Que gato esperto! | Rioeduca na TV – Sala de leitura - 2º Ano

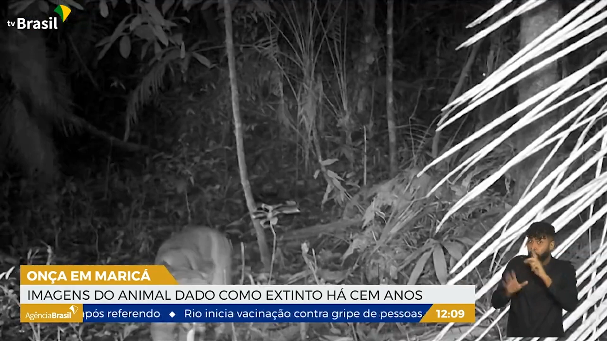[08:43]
Os registros foram feitos por armadilhas fotográficas no Refúgio de Vida Silvestre Municipal das Serras de Maricá, uma área de conservação ambiental entre setembro e dezembro do ano passado.
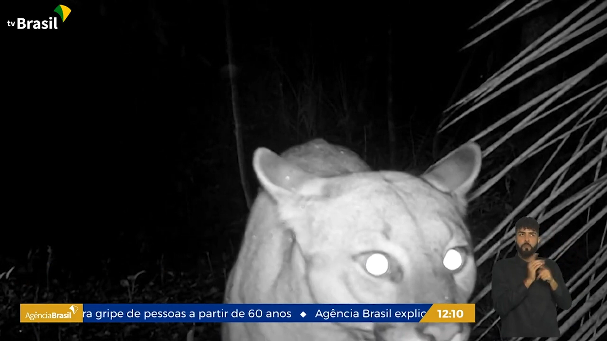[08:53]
Segundo o maior felino do Brasil, a sussuarana é menor apenas que a onça pintada.
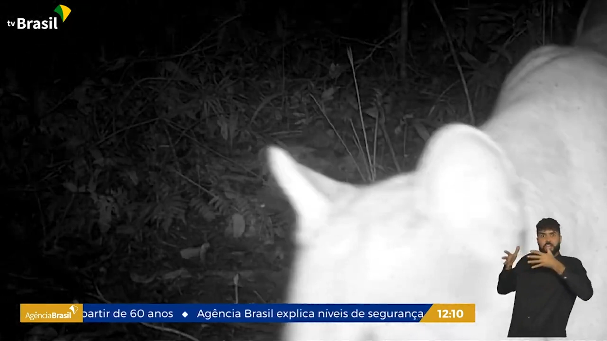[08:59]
A espécie era considerada extinta há mais de um século na região litorânea, seu antigo habitat. Por isso, as imagens foram motivo de comemoração entre pesquisadores e ambientalistas. A onça parda não representa perigo com a população. Eu mesmo já trabalho com esses felinos há muito tempo. Nunca tive oportunidade de ver.
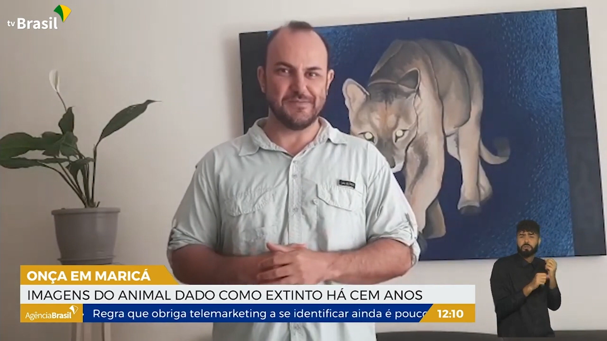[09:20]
Mas, assim, o ataque de onça parda a humanos é raríssimo. Então, as pessoas podem ficar tranquilas. Além da onça parda,
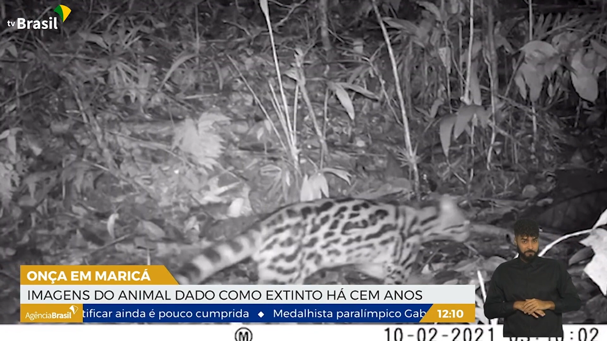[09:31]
as armadilhas fotográficas também flagraram, no ano passado, o gato maracajá. O felino, um pouco maior que um gato doméstico, também era considerado extinto na região costeira. As informações captadas pelas câmeras do projeto são registradas numa base de dados sobre a Mata Atlântica,
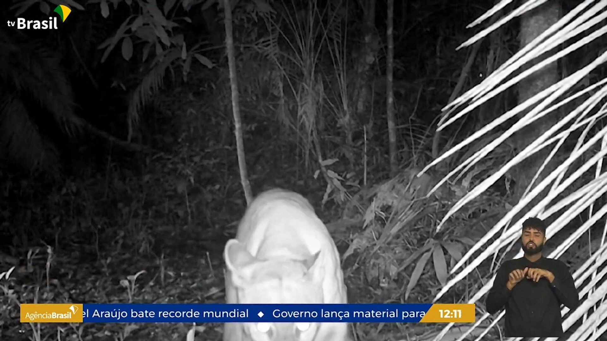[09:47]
que será disponibilizada para pesquisas e projetos de conservação e meio ambiente.